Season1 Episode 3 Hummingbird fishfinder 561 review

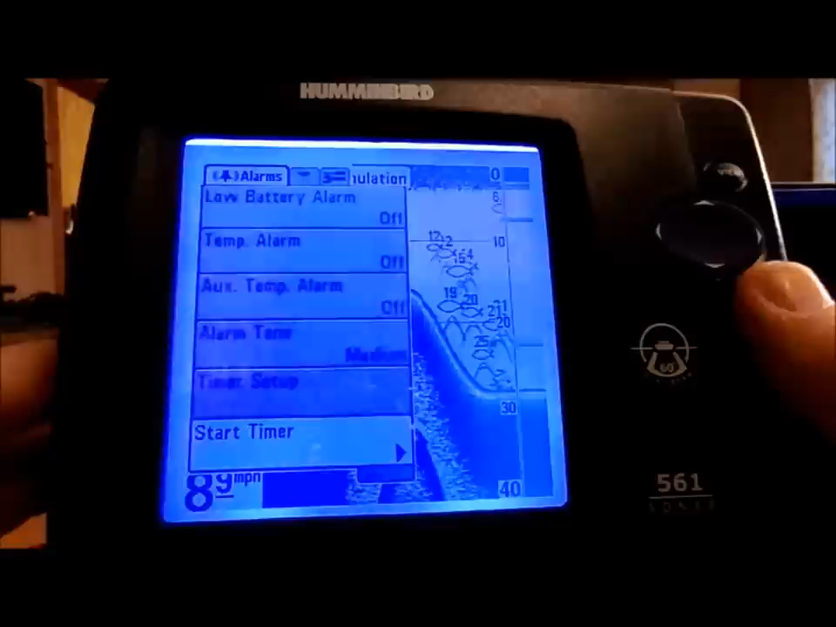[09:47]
That way, let's say you want to go to a certain area, find an area,
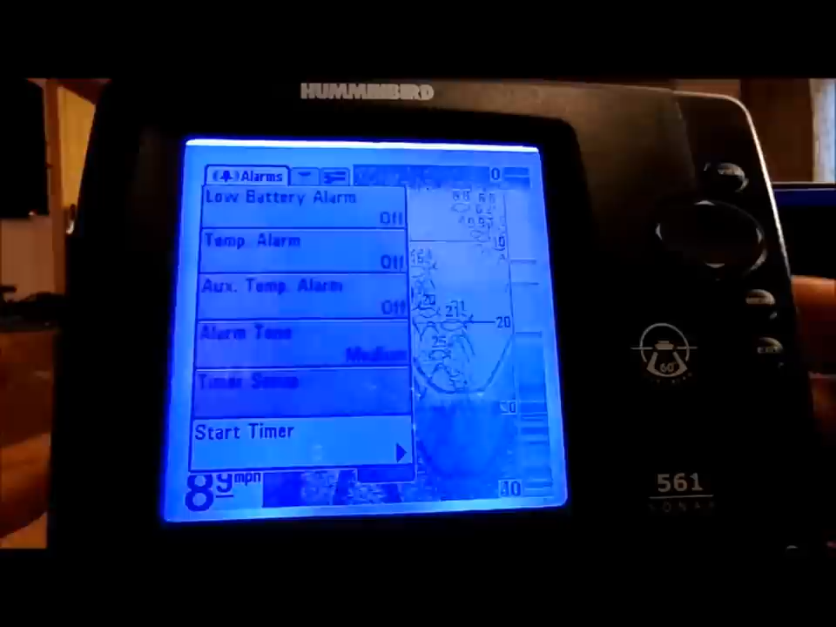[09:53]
you want to start fishing there, you can turn the timer on, and the timer will go off.
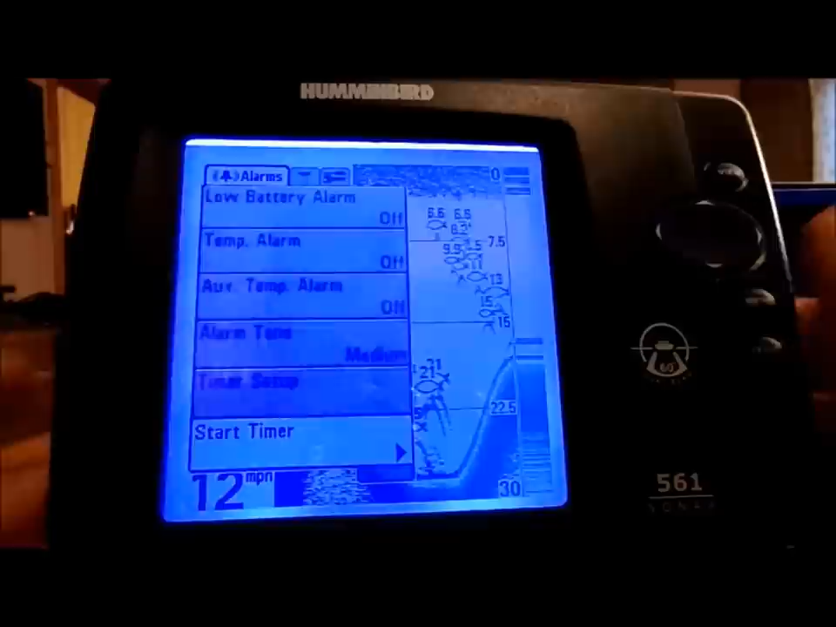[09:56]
Let's say you set it for 20 minutes, it'll go off to let you know, you know, because you only wanted to spend 20 minutes in that area.
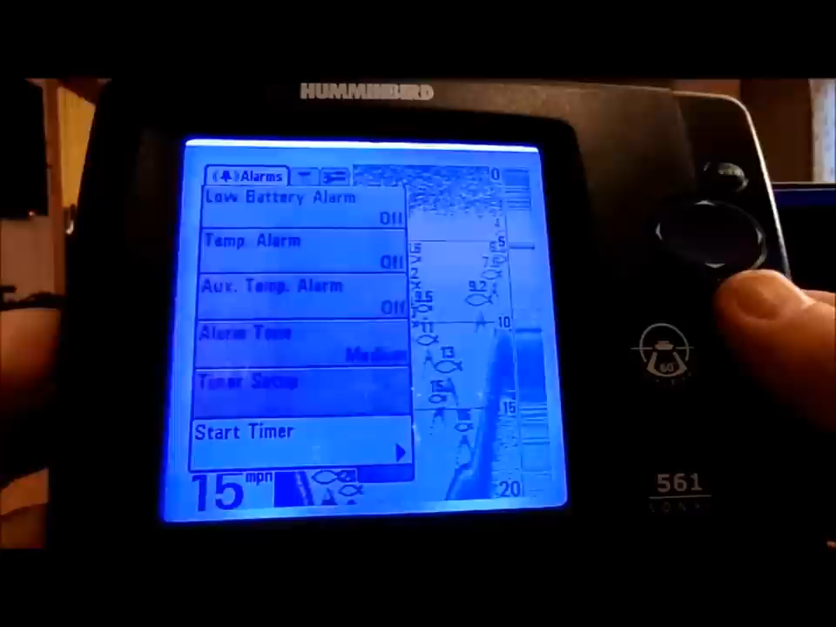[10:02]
On screen: speed 15 mph
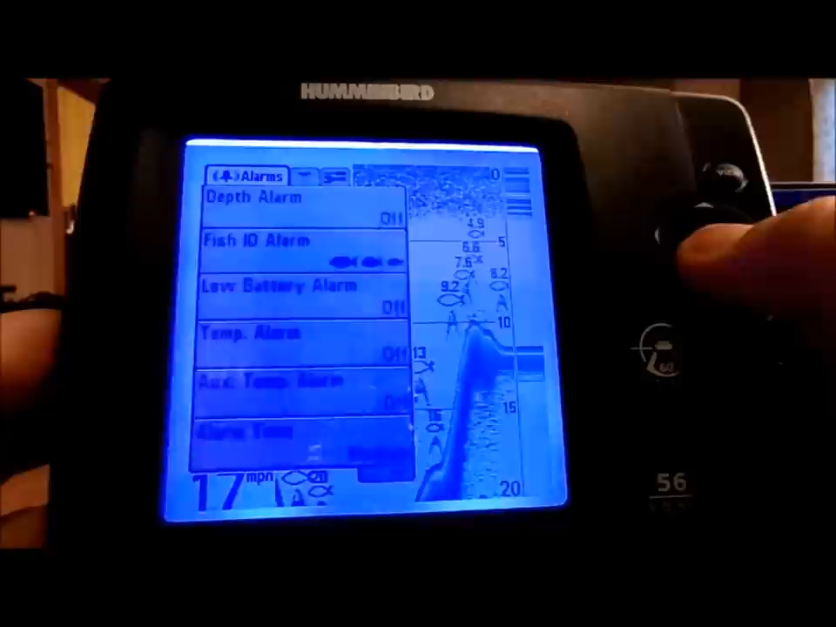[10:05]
On screen: speed 17 mph
So, and then here's the beam select.
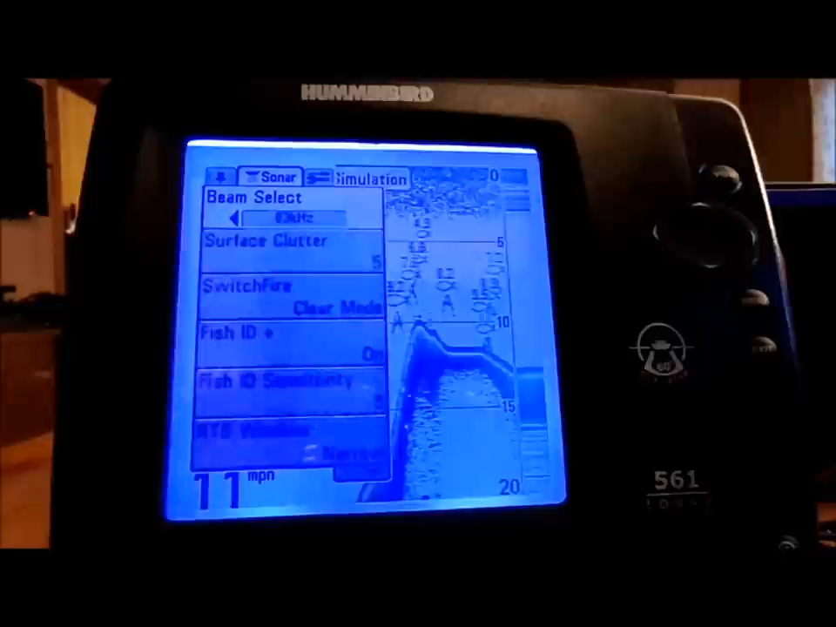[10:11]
On screen: speed 11 mph
Now, because this is a dual beam, all right, how this sonar here particularly works is,
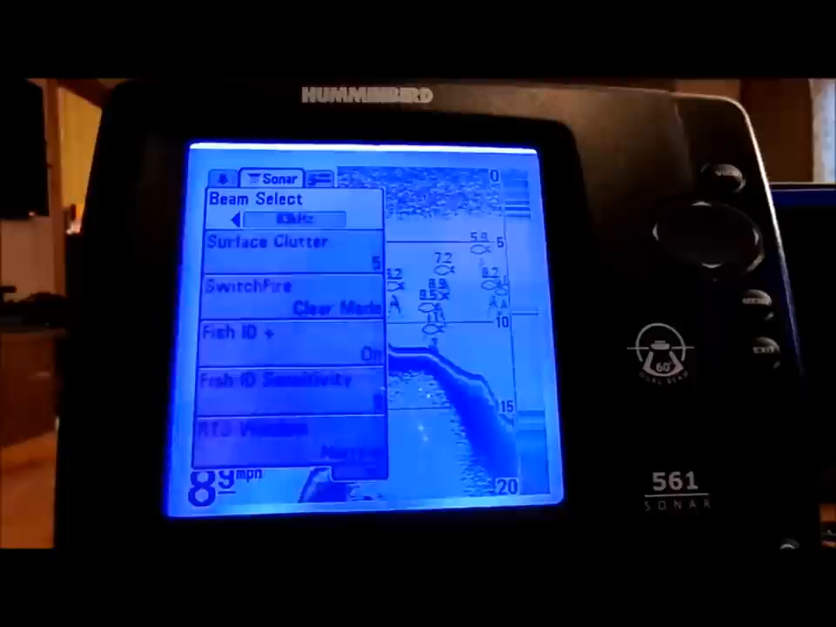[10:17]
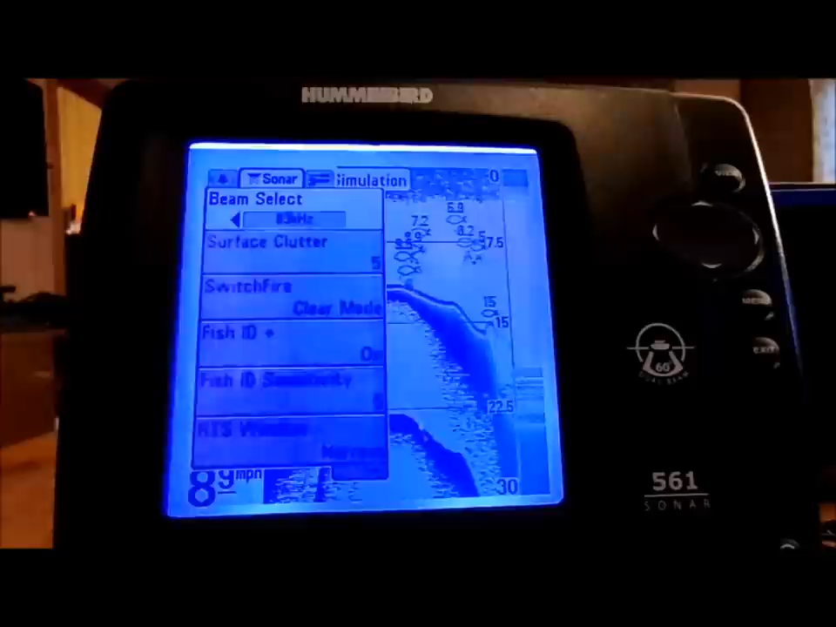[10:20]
if you're running one beam, okay, your 83 kilohertz beam is a straight down at the back, at the back of the boat or wherever you put your trans, your transducer. It goes down in a 20 degree radius in a cone shape, all right,
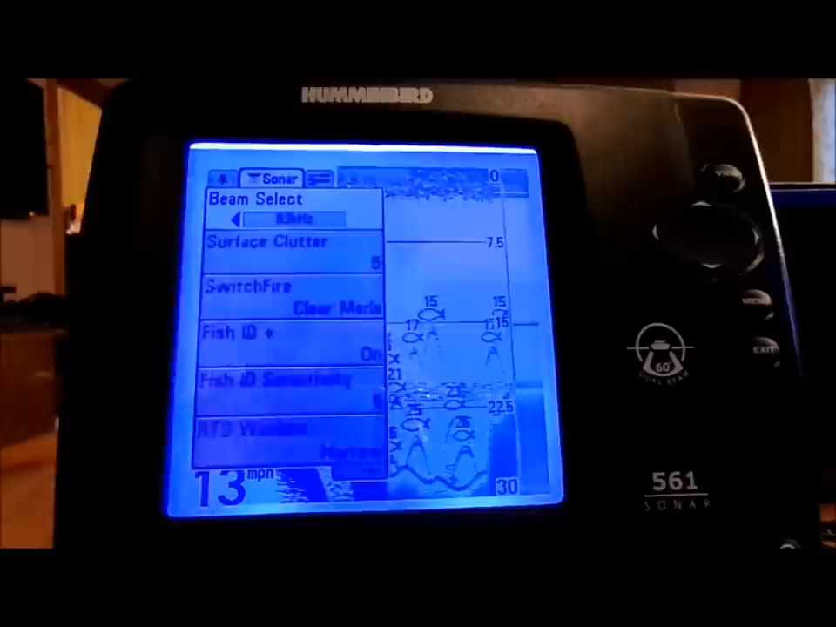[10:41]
On screen: speed 13 mph
and the second beam is a 60 degree radius in a cone shape that shoots straight down from the transducer.
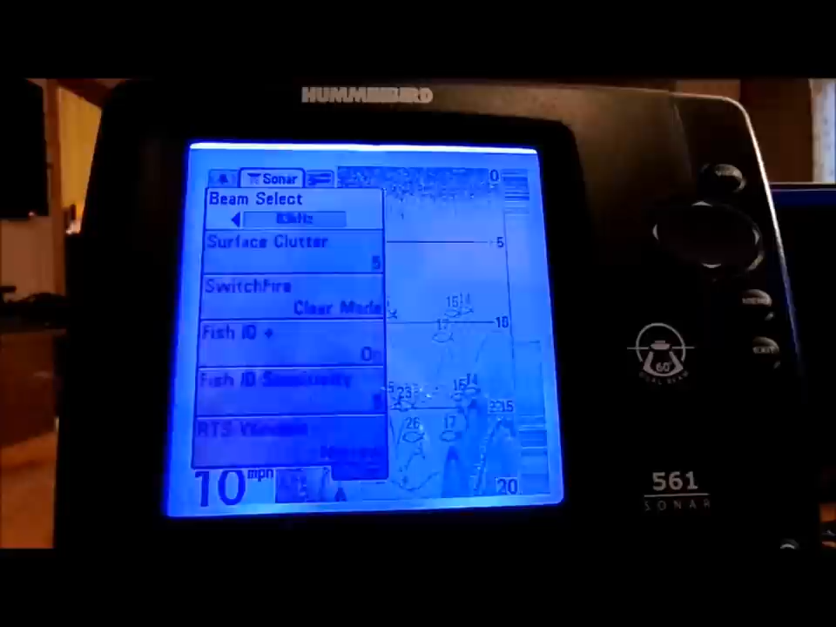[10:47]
You can select either of those types of beams,
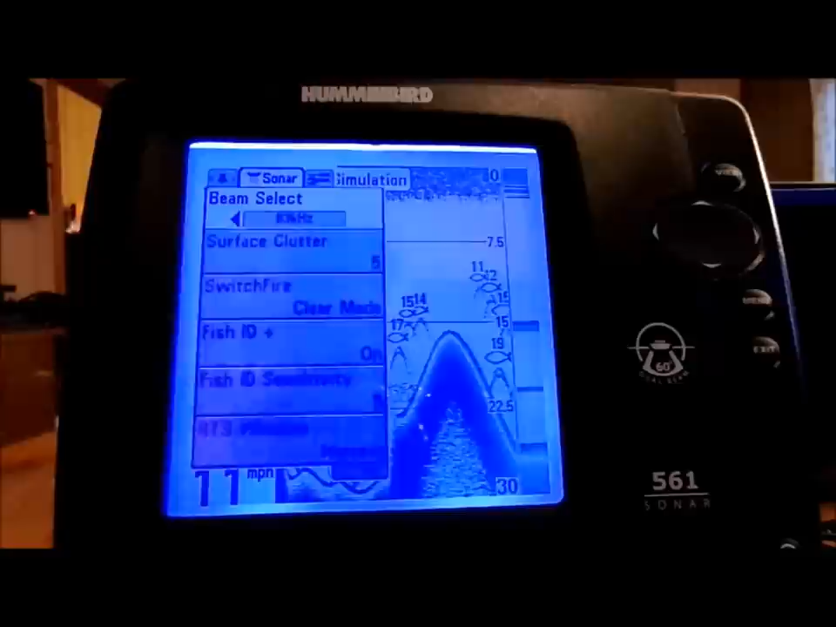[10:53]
or you can do both beams. Now, let me show you,
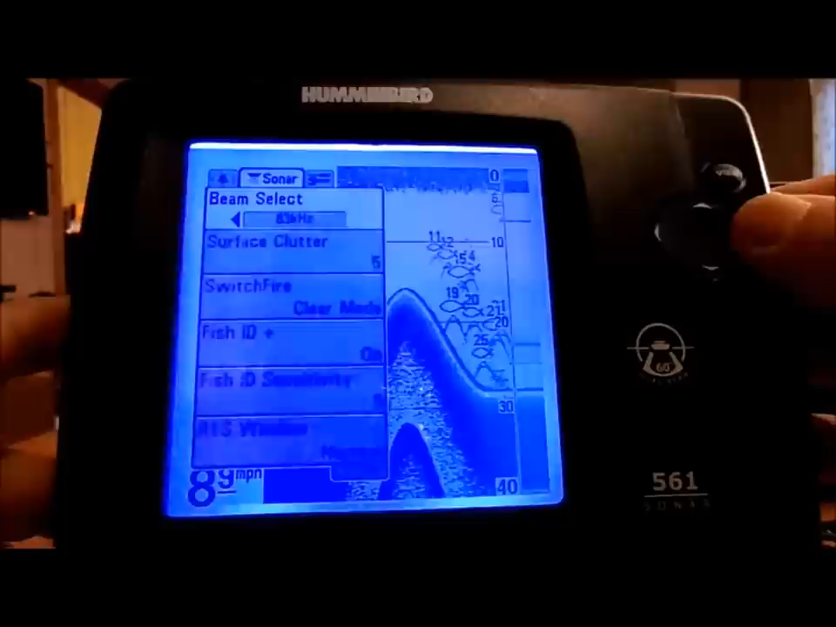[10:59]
if you notice,
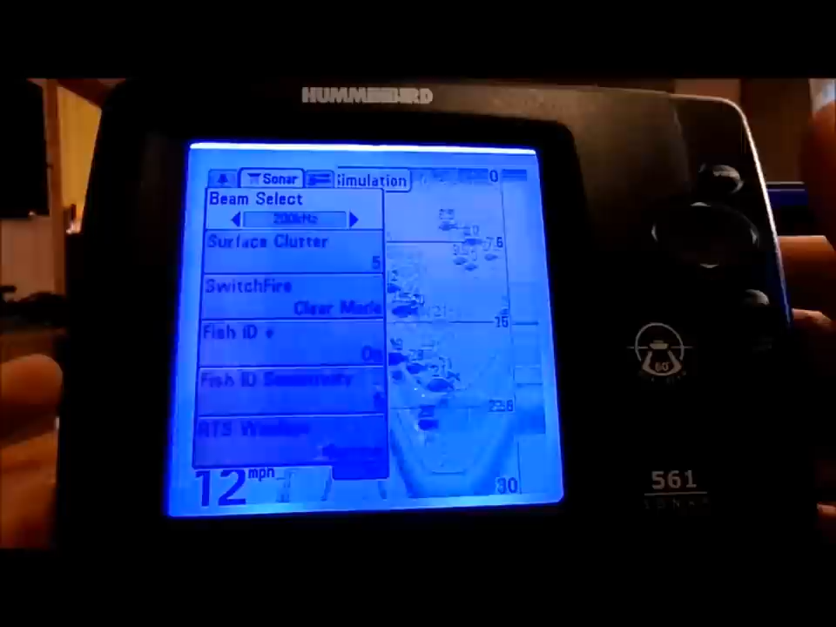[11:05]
On screen: speed 12 mph
the fish are now no longer hollowed, they're darkened fish.
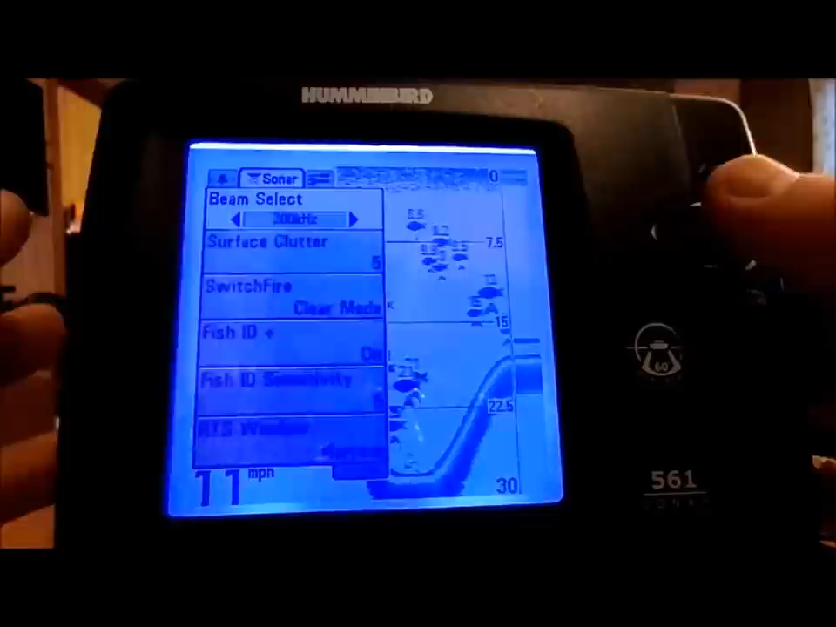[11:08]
On screen: speed 11 mph
That's letting you know that those fish are in that particular cone radius.